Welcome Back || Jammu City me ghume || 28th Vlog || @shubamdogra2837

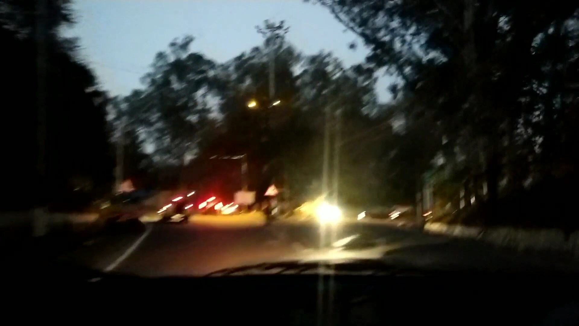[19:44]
अभी तो खुद बताएगी जम्मू का फेमस सिद्धड़ा ब्रिज, फेमस वो आ गया अपना फेमस स्पॉट आ गया सिद्धड़ा।
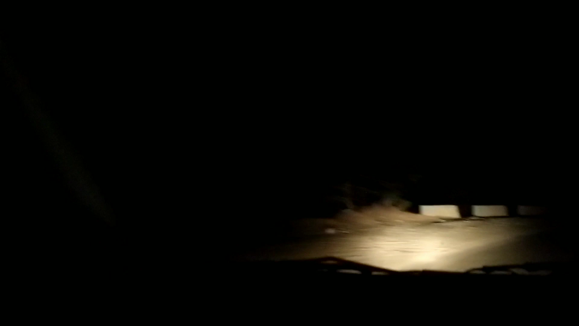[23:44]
पेड़ पौधे जो है वो यहाँ पे कुदरत ग्रीनरी है ग्रीनरी ज्यादा
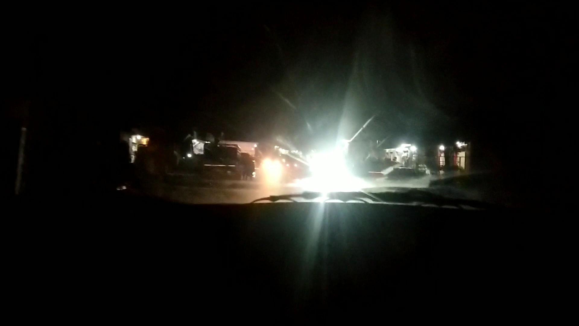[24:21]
है अच्छा ये जो ट्रेन यहाँ से जाती है वो वैष्णो देवी जाती है कटरा हाँ जी हाँ जी पहले उधमपुर फिर कटरा अच्छा ये है हाँ ये है ये नीचे रेलवे स्टेशन है ओके और ये मेन सिटी है देख लो बाजार कितना अच्छा
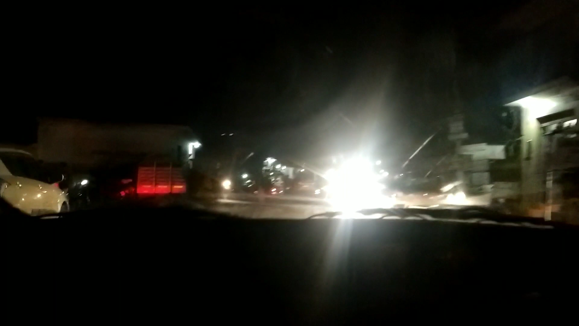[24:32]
पहाड़ों के बीच आके ये बाजार आता है और छोटा बाजार नहीं काफी बहुत बड़ा बाजार है ये देखो आप बिजी रोड
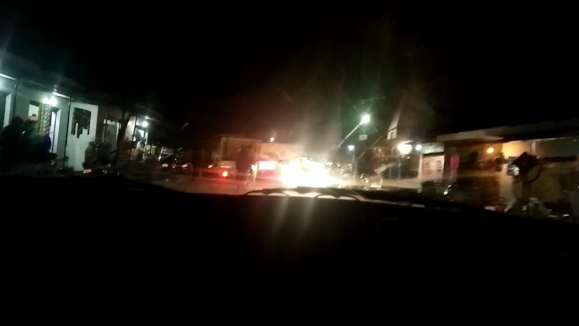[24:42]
बिजी मार्केट आगे यहाँ पे टिप्पर जा रहा है शायद कोई रास्ता काफी सोड़ा हो गया है तो यार रास्ते में ना हमारी मेमोरी फुल हो गई थी,